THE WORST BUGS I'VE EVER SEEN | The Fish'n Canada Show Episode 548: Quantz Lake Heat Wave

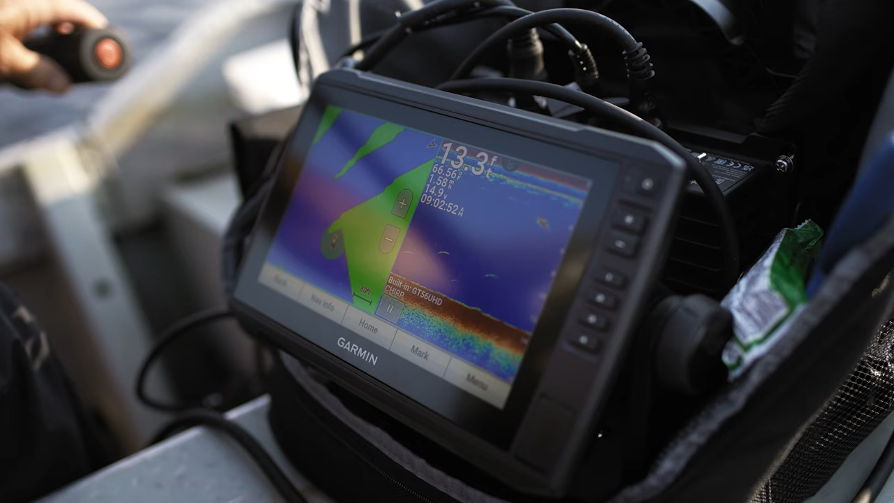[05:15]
I'm going to start by trolling and looking for pretty much any signs that indicate fish activity. Don't care if they're pike or walleye, but bigger pike are always on my mind.